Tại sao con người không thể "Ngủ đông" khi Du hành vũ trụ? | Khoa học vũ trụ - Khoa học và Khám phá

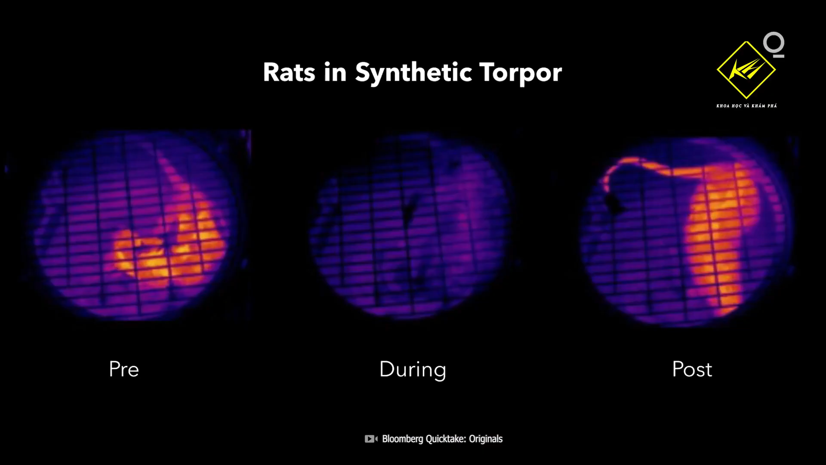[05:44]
Hay rơi Ở những động vật này, nhiệt độ cơ thể của chúng giảm mạnh, sự trao đổi chất gần như bằng không, nhịp tim và nhịp thờ đều chậm lại.